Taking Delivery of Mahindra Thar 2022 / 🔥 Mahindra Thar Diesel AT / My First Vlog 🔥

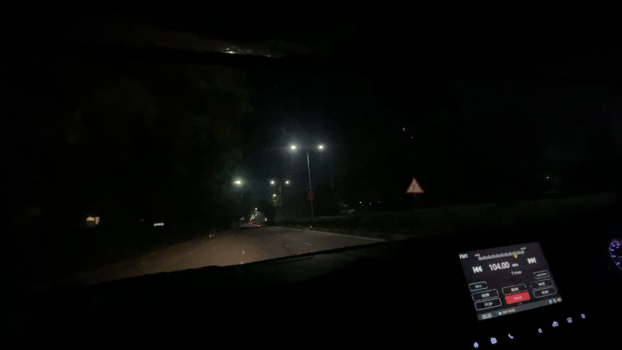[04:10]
तो जैसे कि मैंने बताया था कि हमारी जो डिलीवरी है वो काफ़ी अर्ली मॉर्निंग में है, और गाड़ी हमने ले ली है 5:30 बजे के करीबन, हम यहाँ से निकल गए हैं। अब सीधे जाना है हमें गणेश जी के मंदिर।
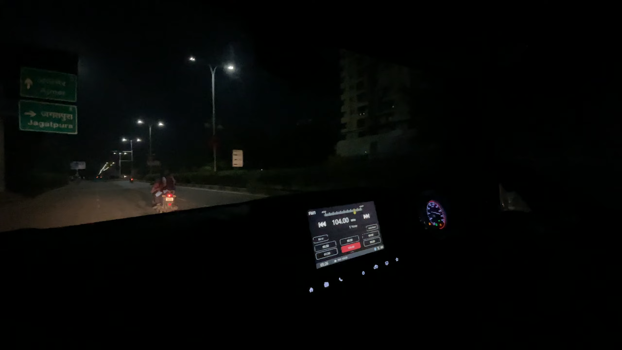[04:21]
चलिए गाड़ी में थोड़ा डीजल भरवा लेते हैं।
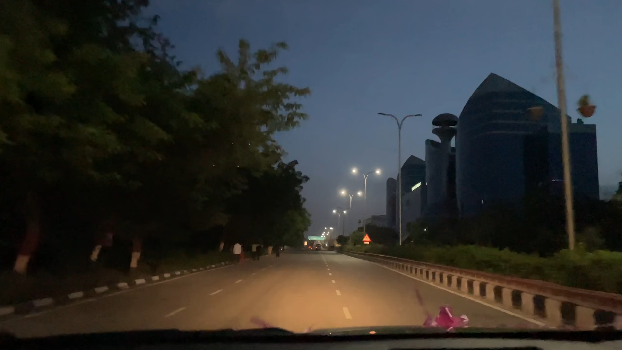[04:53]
और ये आप देख रहे हैं वर्ल्ड ट्रेड पार्क जो कि जेएलएन रोड पर है जयपुर का।